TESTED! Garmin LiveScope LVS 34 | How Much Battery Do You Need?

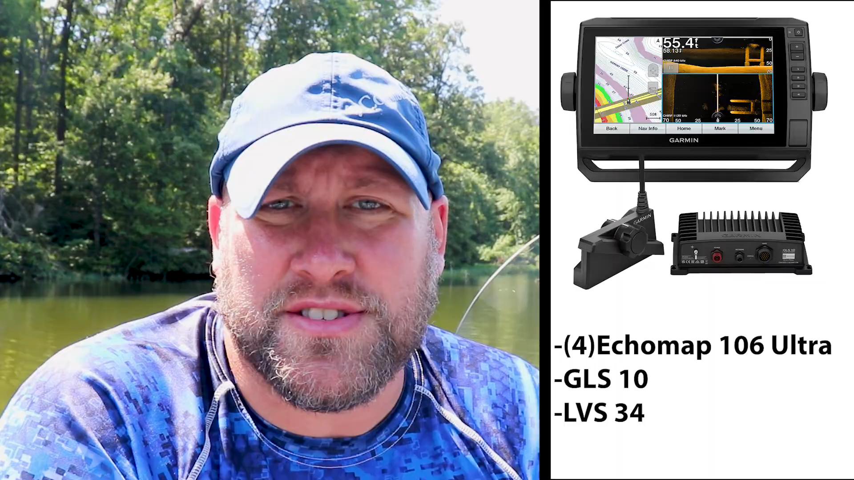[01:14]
Let's find out how power hungry these sonars really are.
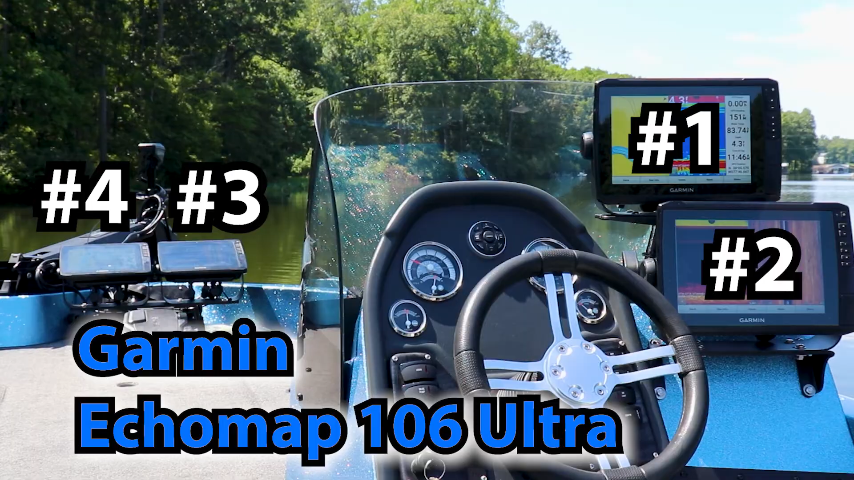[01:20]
For this test we're using 4 Garmin 106 Ultra fish finders. In addition, our testing is also going to include the GLS10 Black Box and LVS34 LiveScope Transducer.
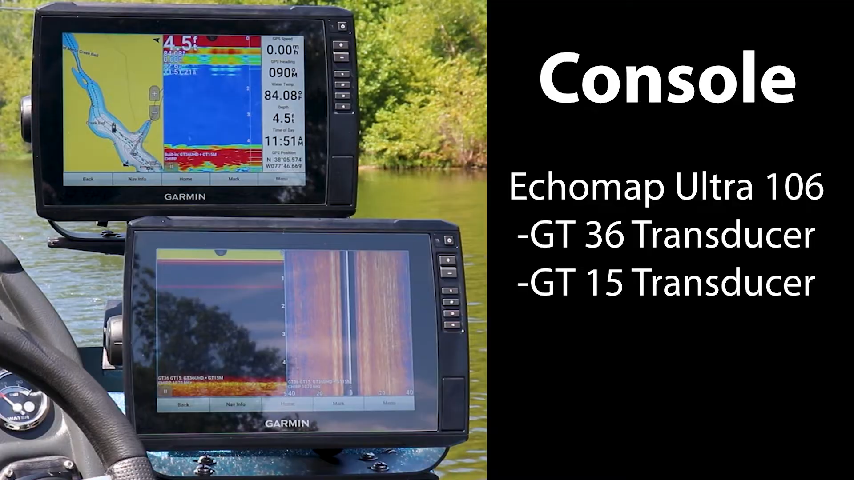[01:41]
While our bow mounted units will be using the GT54 transducer attached to the Garmin force trolling motor.
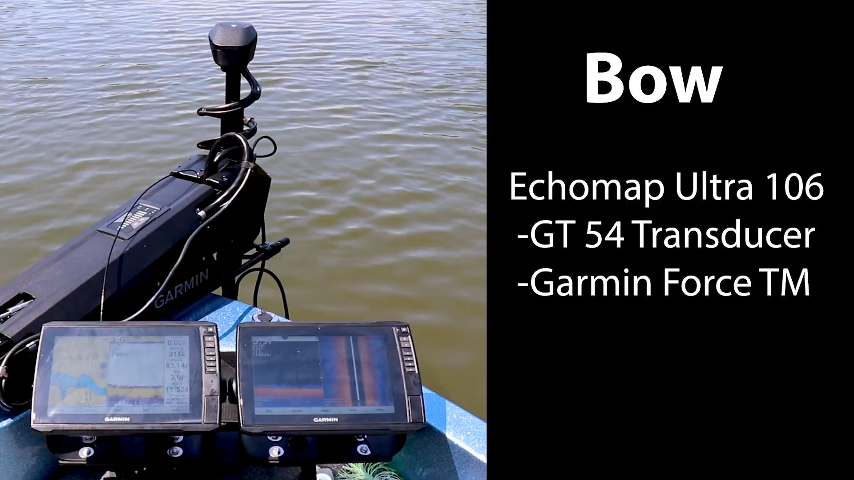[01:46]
For this test, our 106 Ultras are going to be running the mapping,
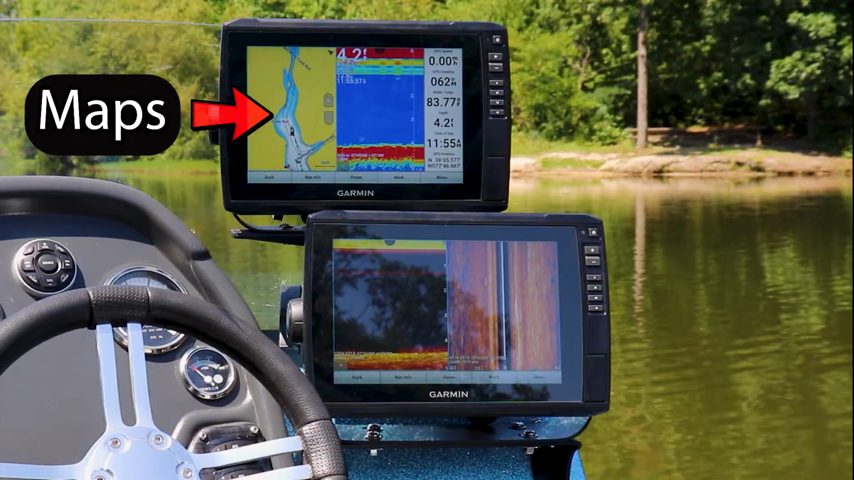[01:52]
the traditional sonar, the side imaging sonar, and clear view sonar.
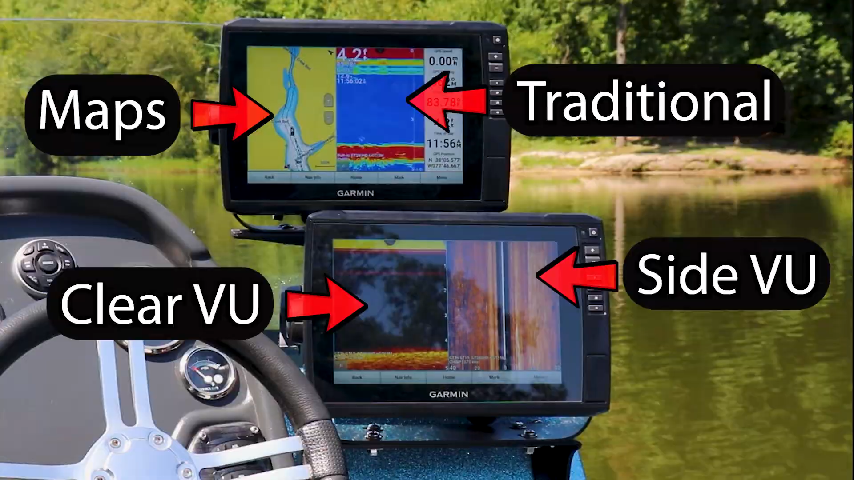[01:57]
And in addition for this testing, all the unit backlight brightnesses will be set for a baseline of 100%.
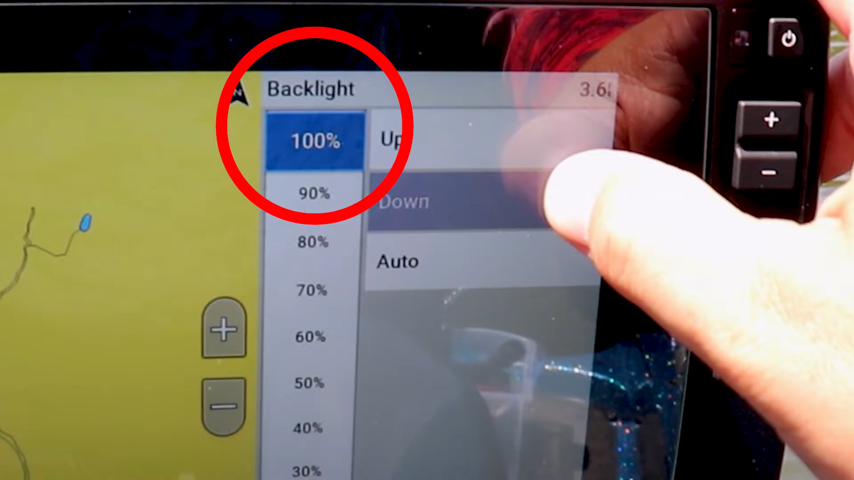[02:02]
One thing that's important to remember when using a clamp on amp meter for this type of testing
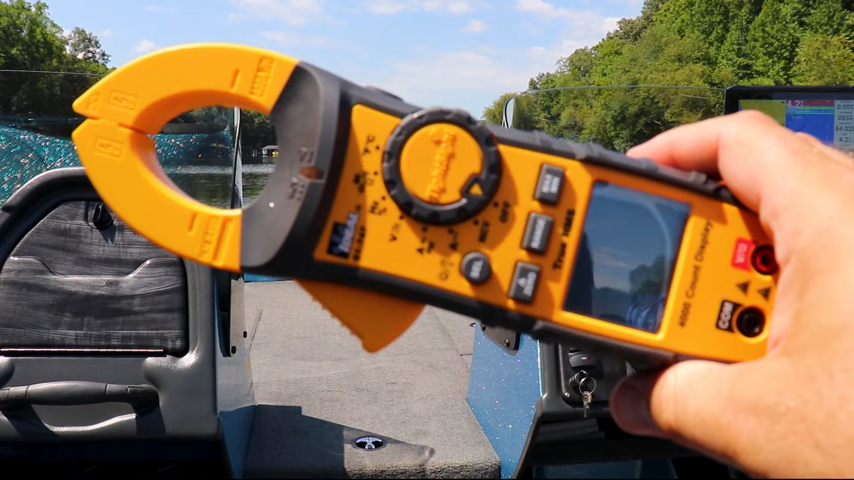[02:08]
is to ensure that it's capable of reading DC or direct current.
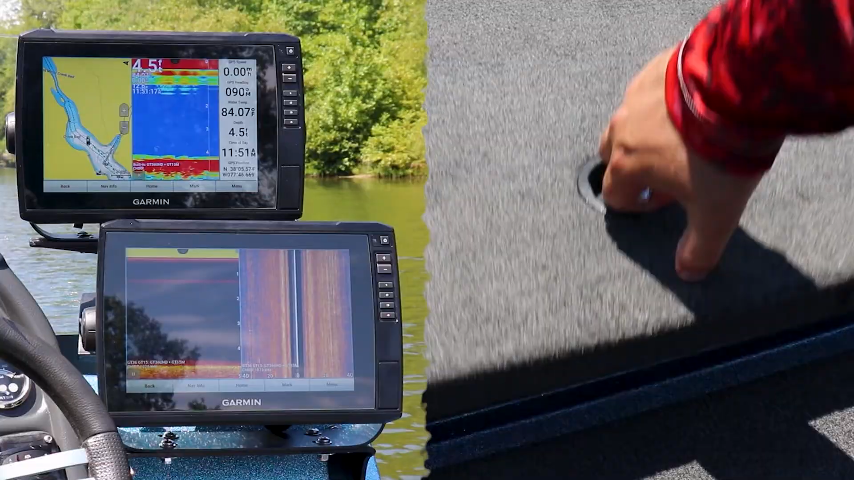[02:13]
We'll get our first reading for our number 1 fish finder mounted on the console. And it looks like a max amp draw of 1.64.
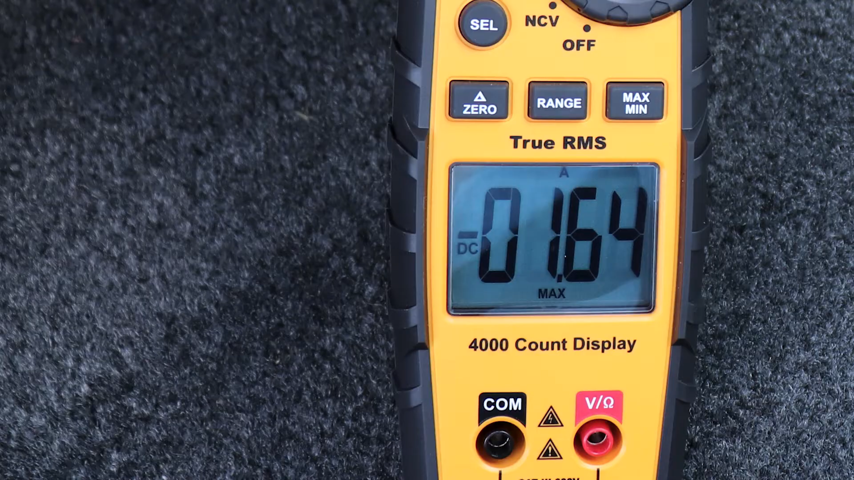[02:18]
Now we're going to move to fish finder number 2 and it looks like a reading of 1.62 amps.
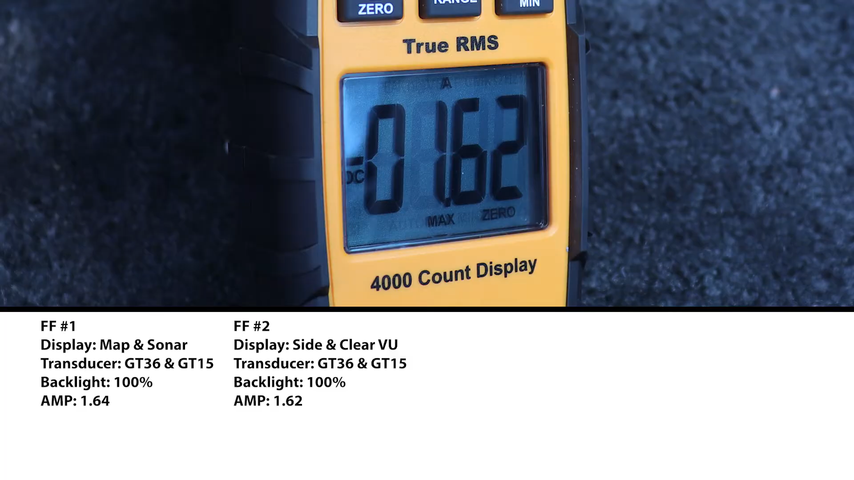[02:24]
And now we'll check fish finder number 3 at the bow.
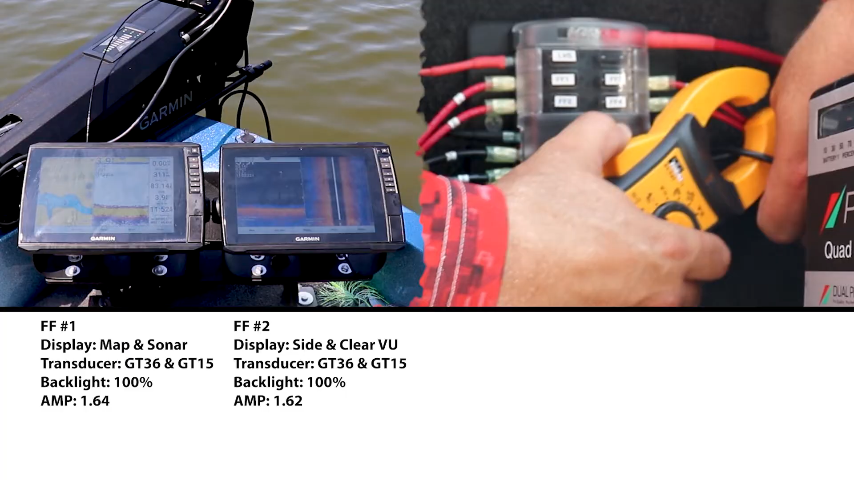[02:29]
And it looks like 2.14 amps.
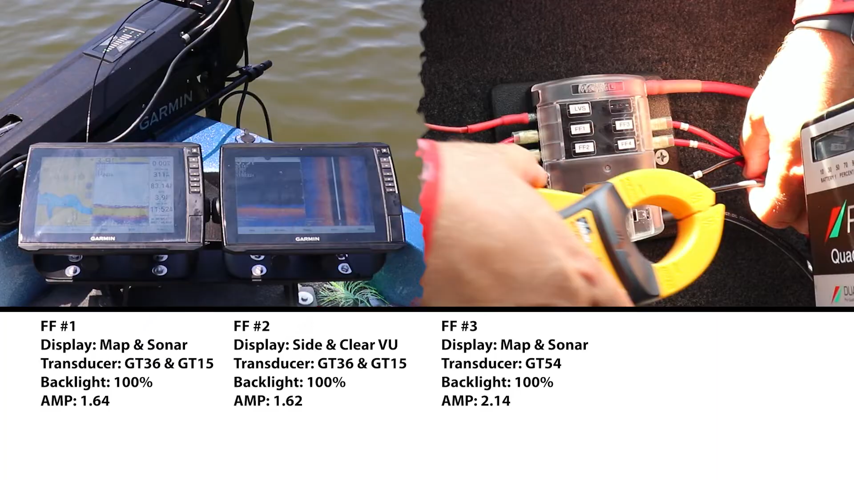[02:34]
Now let's use the meter and check fish finder number 4 located at the bow. And it looks like we're going to get a reading of 2.05 amps.
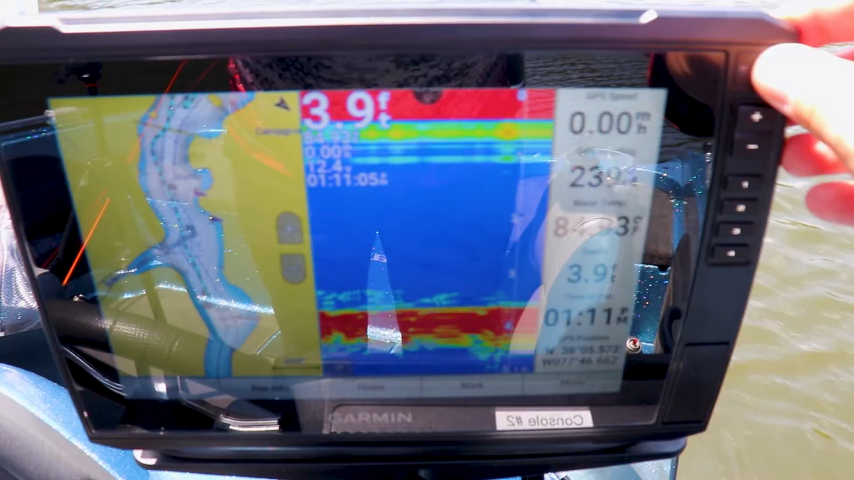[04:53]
It's worth mentioning for this test that all fish finder screens have been returned to 100% backlight.